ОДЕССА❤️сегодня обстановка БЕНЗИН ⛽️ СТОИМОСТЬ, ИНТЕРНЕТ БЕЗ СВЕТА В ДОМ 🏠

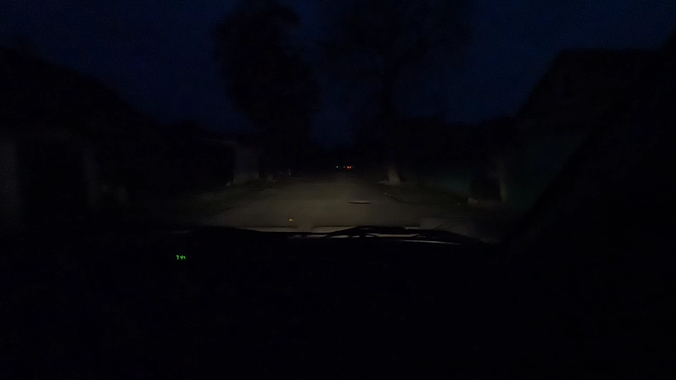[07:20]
В общем, ребятки, вот так вот в темноте такой живем. Ну, ничего. Дай Бог, это все скоро закончится. Всем мирного неба. Подписывайтесь на канал. Будьте с Одессой. Будьте с нами. До следующего ролика. Пока. Субтитры сделал DimaTorzok Субтитры сделал DimaTorzok